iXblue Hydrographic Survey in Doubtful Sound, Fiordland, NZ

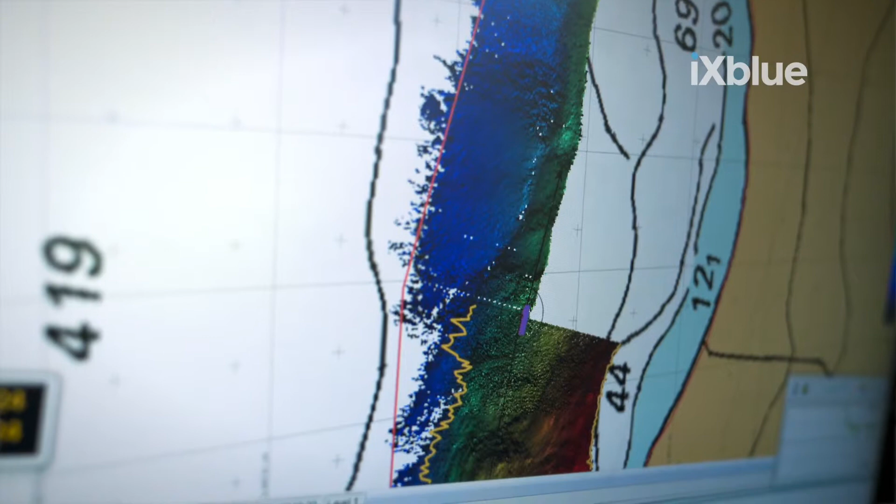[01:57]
We've run our first line along the 50 metre contour and working down to the point where we can't collect any more data once it gets a bit too deep in the centre of these fields.
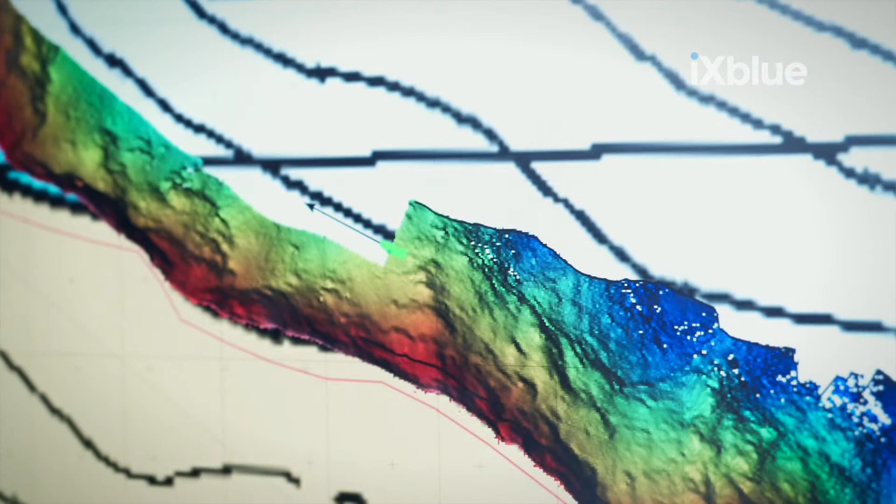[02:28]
We're also collecting laser data of the
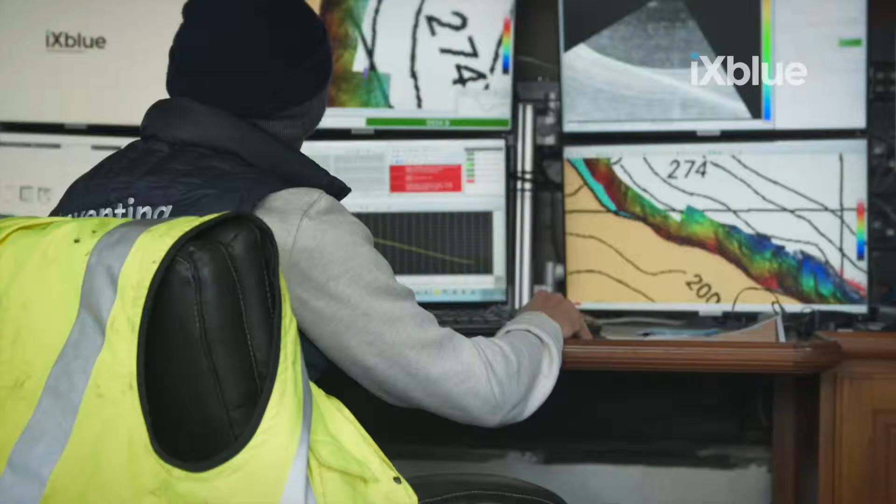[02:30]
coastline so we're not only mapping the sea floor actually mapping the land as well and bringing the two together.
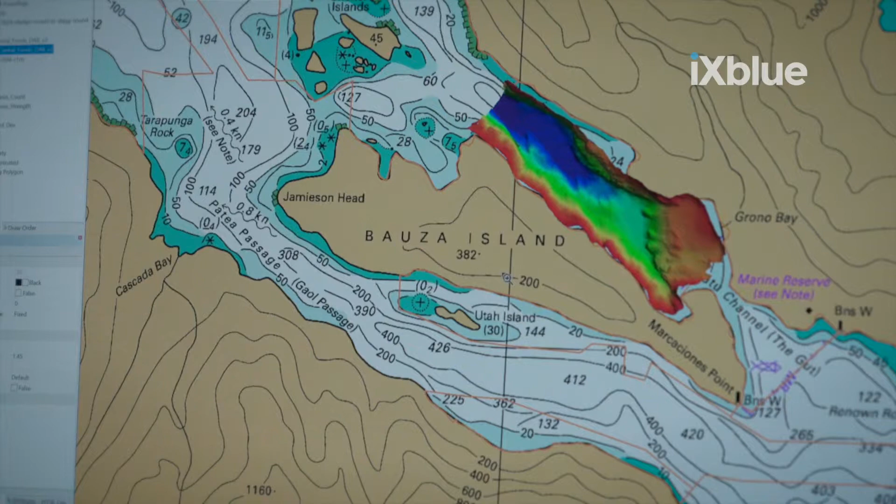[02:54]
so it's an accurate reflection of the sea floor in that space.